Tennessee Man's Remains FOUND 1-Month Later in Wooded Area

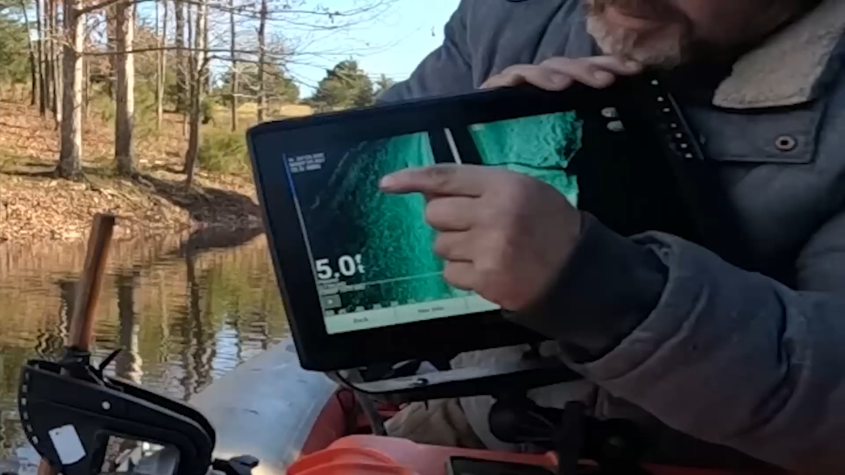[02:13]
At the end of that tree. But, I mean, we're shooting five feet.
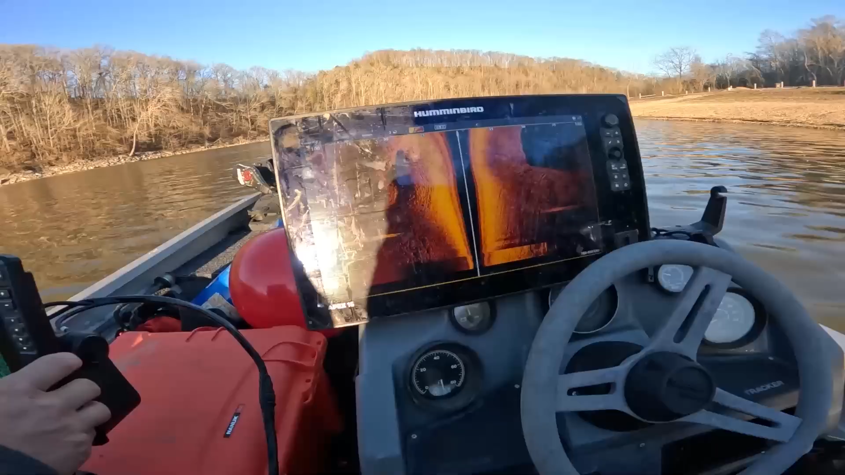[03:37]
We're in the boat. Got the sonars running.
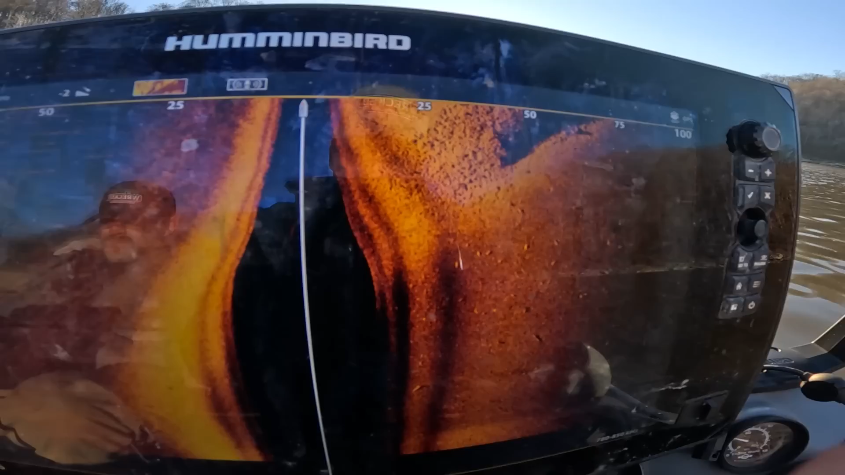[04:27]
So, we may pull that out on our wrecked and recovery channel.
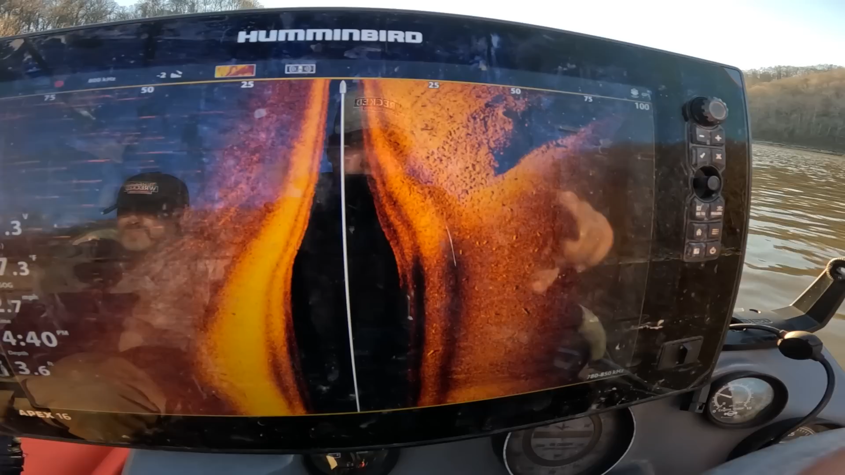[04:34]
I think they pulled it out because there's tire track marks right here.
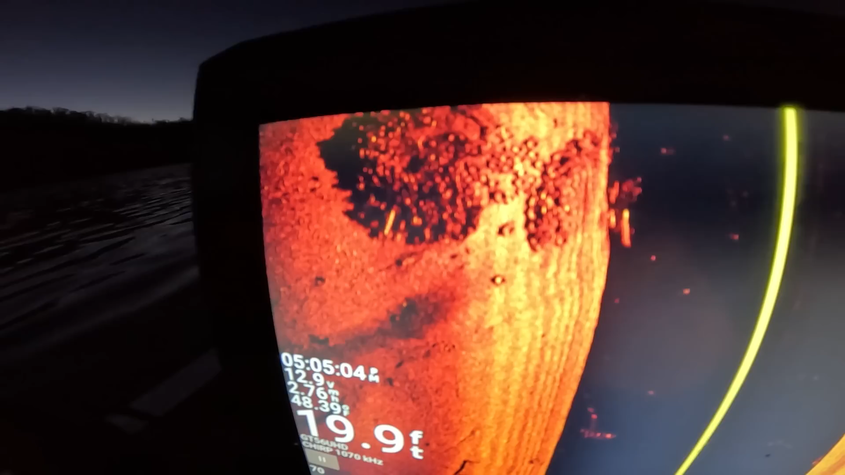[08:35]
On screen: depth 19.9 ft
Yeah, I never got to see that before. But his car... I mean, we know there's some boats and other things out here.
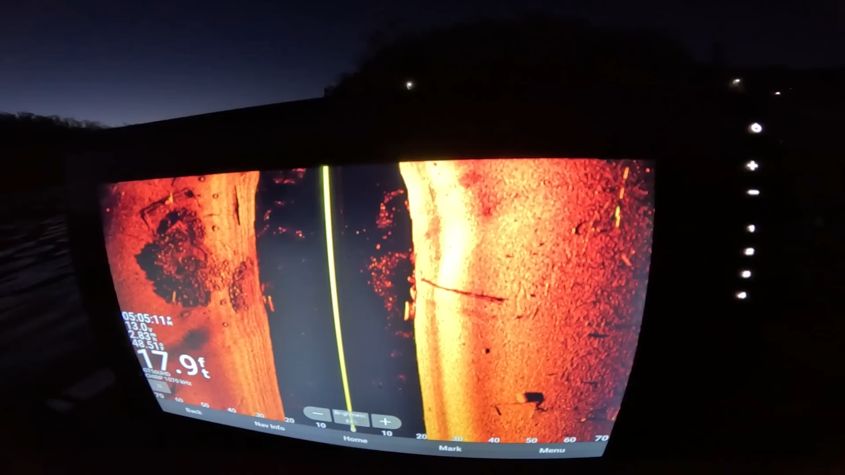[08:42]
On screen: depth 17.9 ft
God, that is just disgusting. How many tires are there, dude? Get a close-up of that.